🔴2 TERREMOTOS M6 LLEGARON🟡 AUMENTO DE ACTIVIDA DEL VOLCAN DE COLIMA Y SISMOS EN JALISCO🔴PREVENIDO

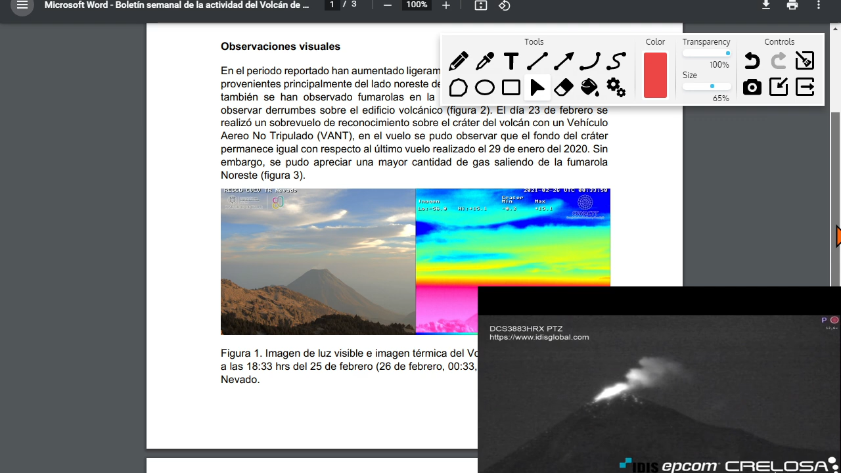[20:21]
¿Okay? Estemos atentos. Mientras aquí tenemos el reporte de primera mano, acuérdense que este boletín del Colima sale los días viernes. Bien, aquí colocan unas figuras del monitoreo que se hizo esta semana. En la imagen de luz visible, en la imagen térmica del volcán de Colima,
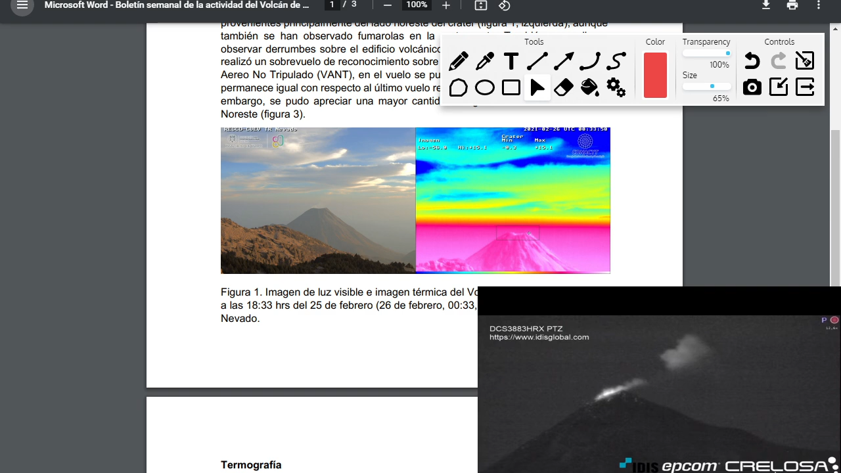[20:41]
vista norte, a las 18:33 el 25 de febrero, ¿ok? Desde la estación El Nevado. Bien, termografía.